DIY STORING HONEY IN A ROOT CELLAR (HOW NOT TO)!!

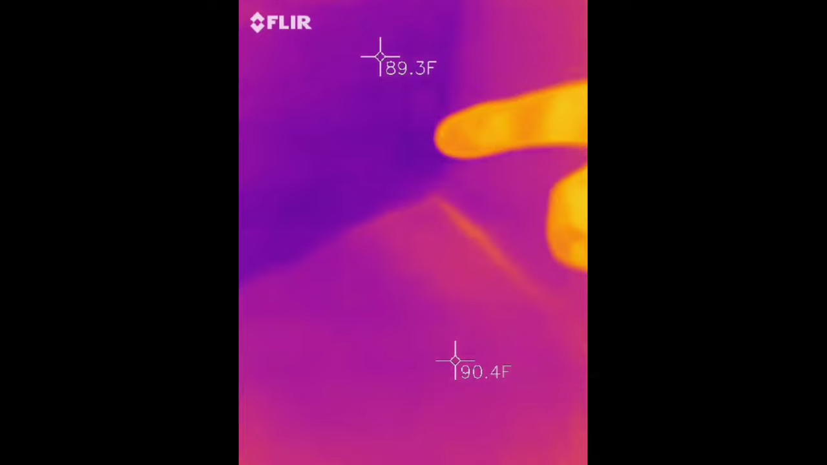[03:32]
that glow right there that's where the hive is so um
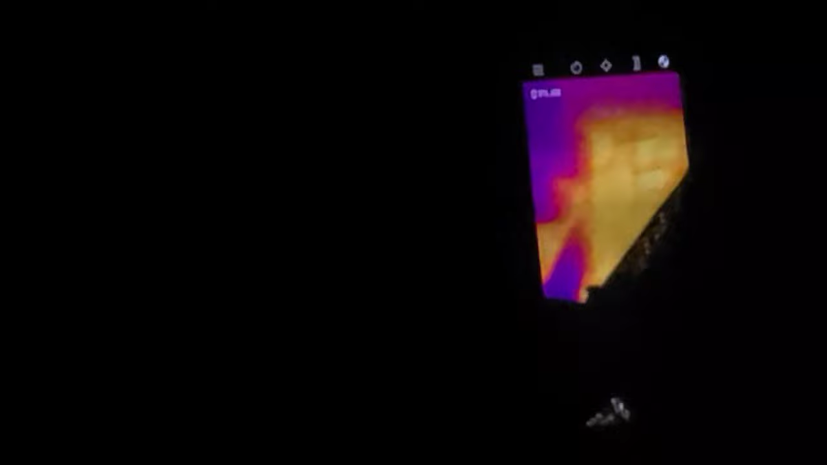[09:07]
i can now wow huh wow cool as it's a golden blob thank you but look at the hive huh
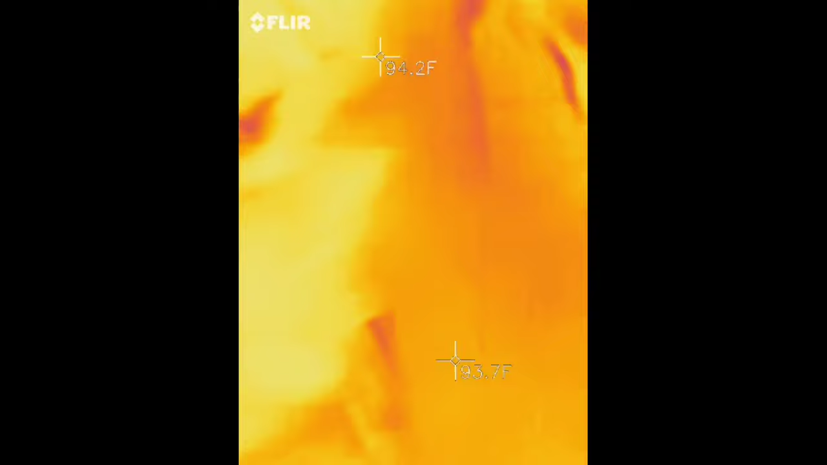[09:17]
i'm just checking out where i'm leaning up against for spiders and scorpions i
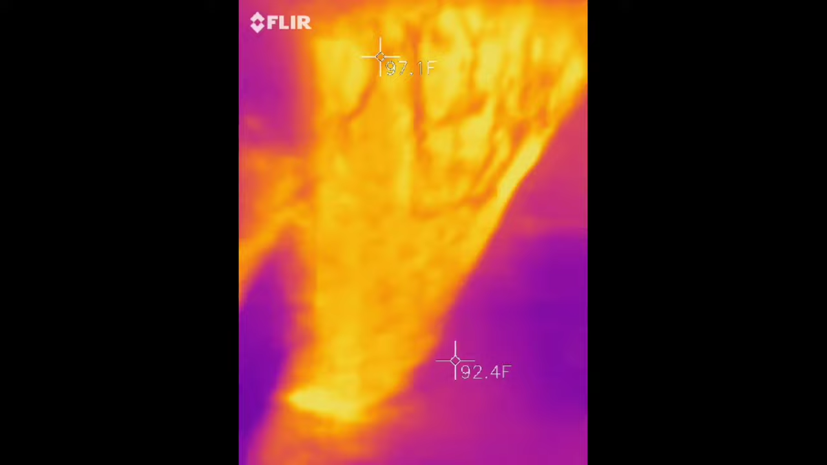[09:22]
don't like spiders and snakes look at that hive holy i didn't have this thing on look at that big ass killer beehive with the thermal imaging
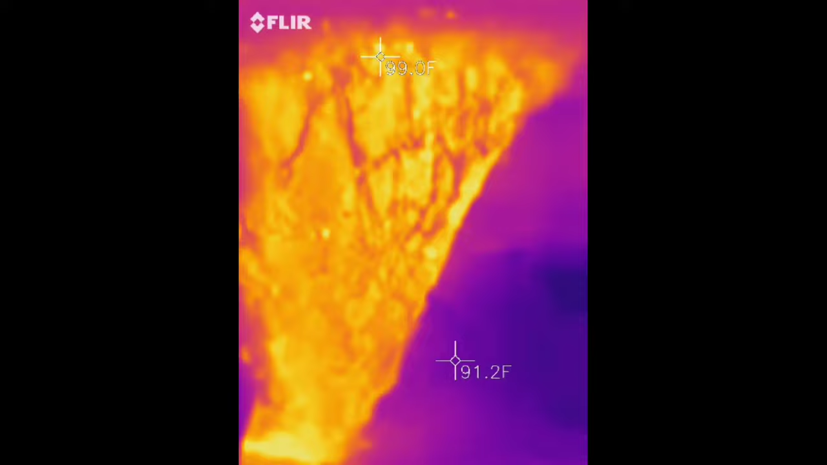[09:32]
it's a hot golden blob it's so pretty it really is it kind of looks like a i mean it just looks like it's hot
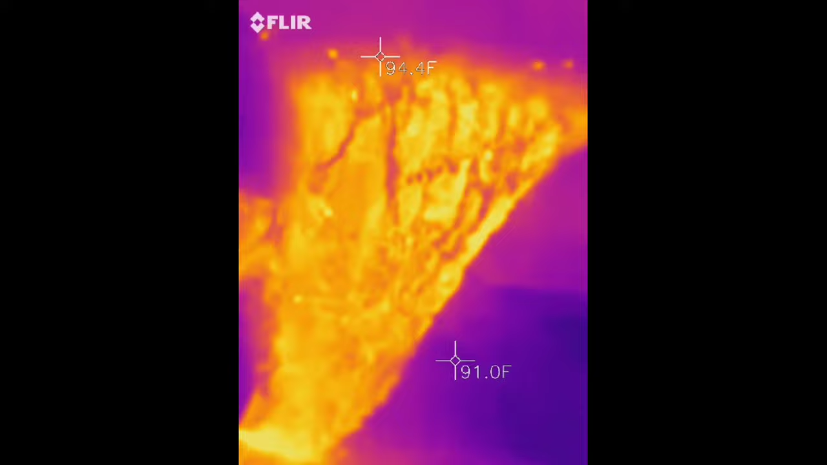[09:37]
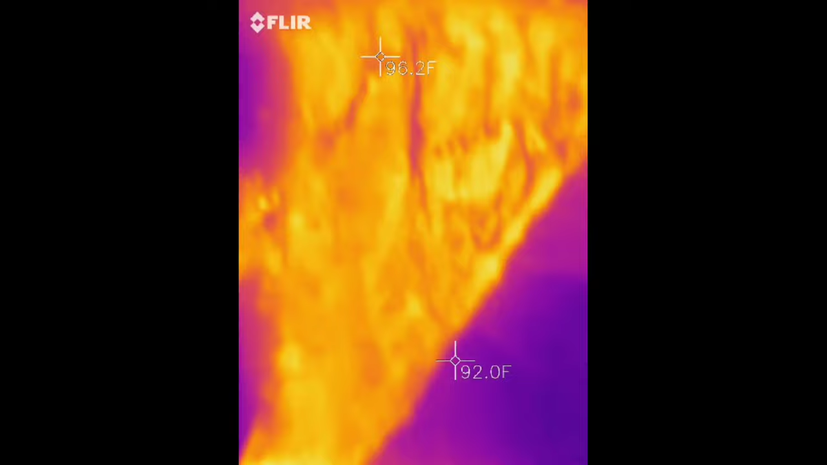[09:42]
a lot of bees a lot of bees oh my god all right here we go coming down